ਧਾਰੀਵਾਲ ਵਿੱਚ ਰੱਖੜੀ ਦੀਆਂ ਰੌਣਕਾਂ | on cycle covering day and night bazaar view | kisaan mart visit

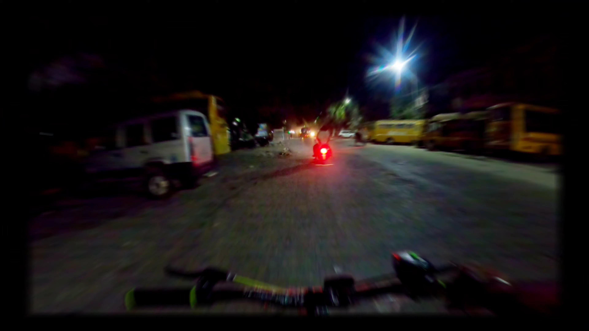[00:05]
लो जी टेंपू भी क्रॉस करता वा बहुत जबरदस्त आ स्वाद आ